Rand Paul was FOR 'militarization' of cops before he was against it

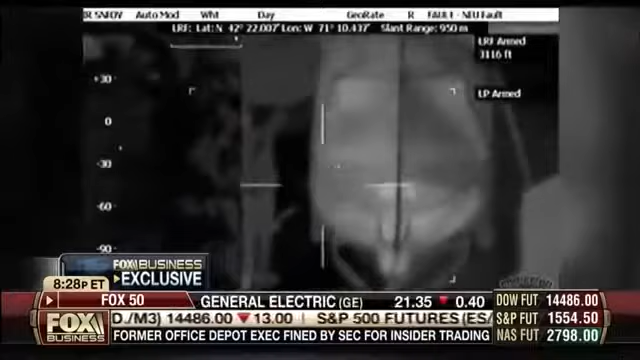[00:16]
And I thought, apparently with this thermal imaging, you can see a person behind a wall, or in this case, a cover.
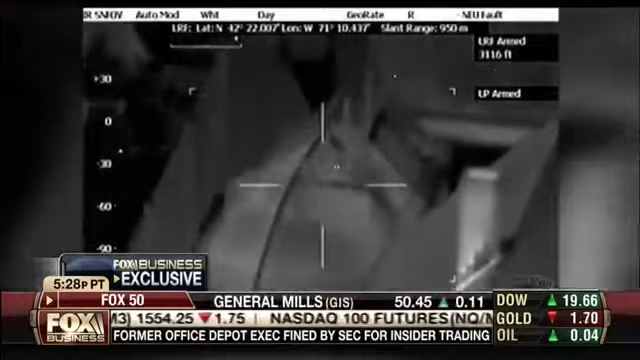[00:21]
And I'm thinking, what else can these guys see? I didn't even know they had that ability with a helicopter to do that, but then again, I'm not Werner Von Braun here.
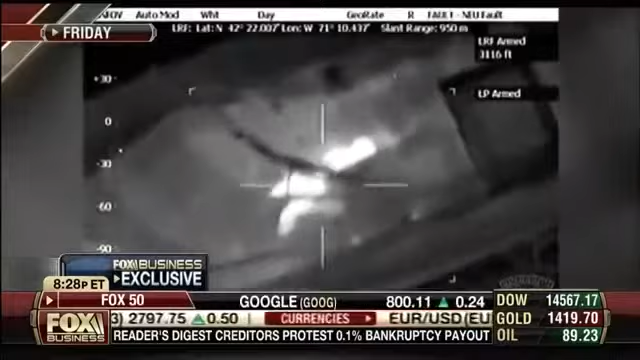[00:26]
I'm just in anger, but I'm telling you, then they have the ability to look at me in my home, or you in your home, or anyone in their home.